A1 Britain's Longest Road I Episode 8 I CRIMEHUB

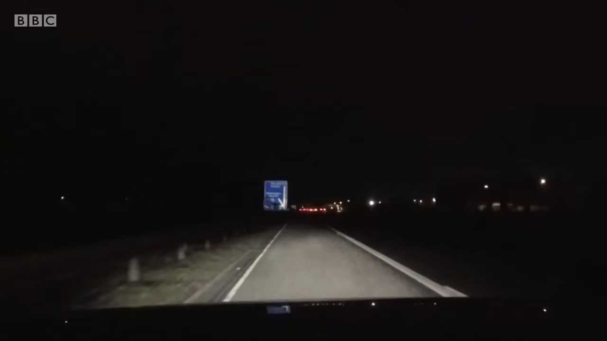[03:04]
But even in the gloom of a wet winter night, yeah, I think it's just gone past us. It was Delphi Alpha Foxtrot. Alan's eyes don't let him down.
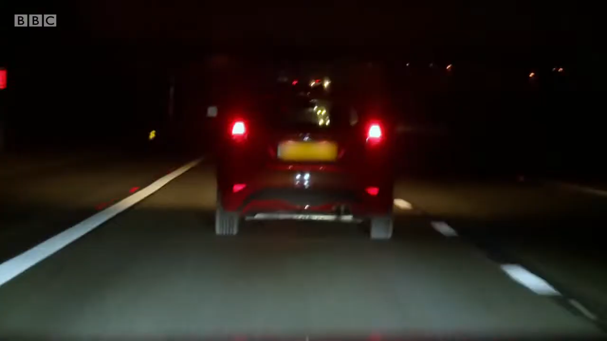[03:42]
24 Alpha Foxtrot 15. Yeah, that could be it. Southbound approaching 690.
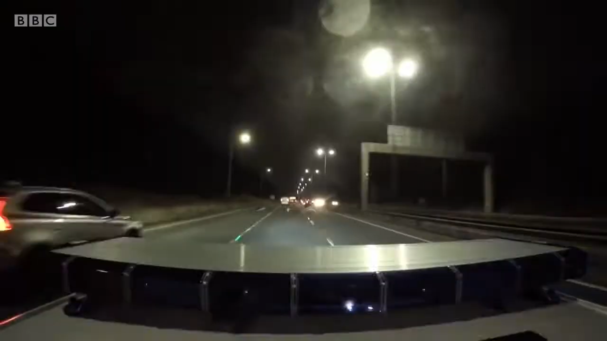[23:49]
The driver is heading south towards Gateshead and doesn't seem to have noticed Alan in his rearview mirror.
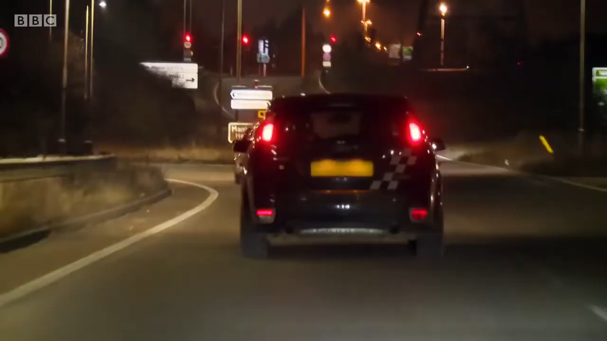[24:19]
As the driver enters Gateshead, he's still unaware that Alan is following him.